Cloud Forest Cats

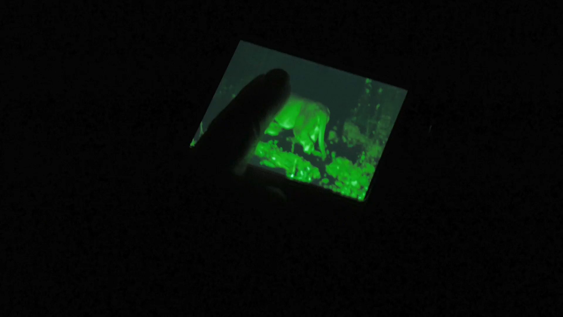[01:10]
So this particular lion, we might be looking at something that has historically never been recorded.
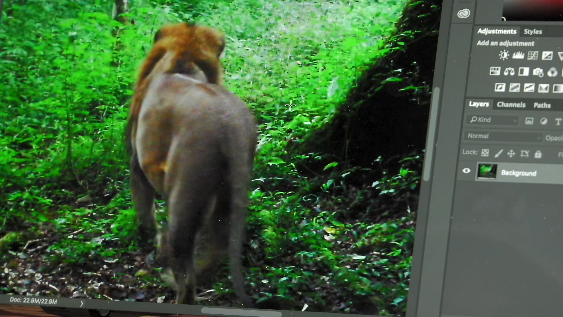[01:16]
At night, we did some lion call-ups.
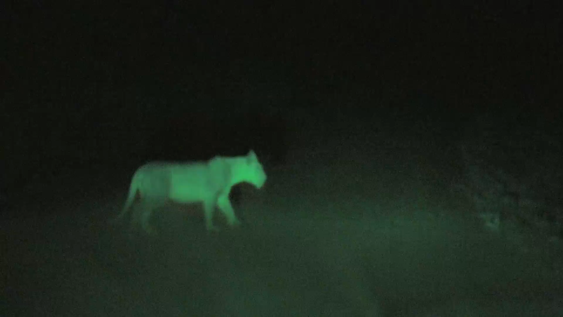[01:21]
It was dark and you could hear all the different lions calling back to us.